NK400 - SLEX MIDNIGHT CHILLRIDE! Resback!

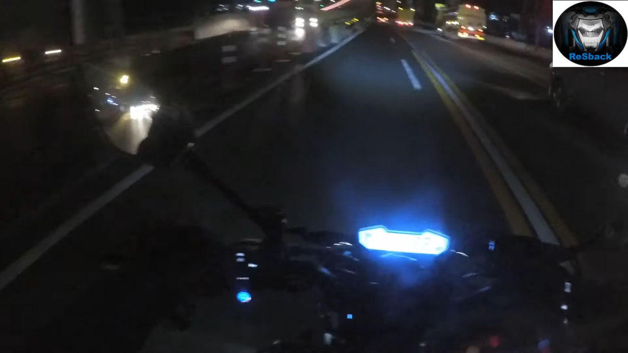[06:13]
magpapagas lang ako to turn right so hindi ako ganon sanay lumiko sa kanan kapag medyo sharp so yung unang tumba sa gasoline station swerte tumukod yung manibela ito was on the right side ko noong time na yon magpapagas ako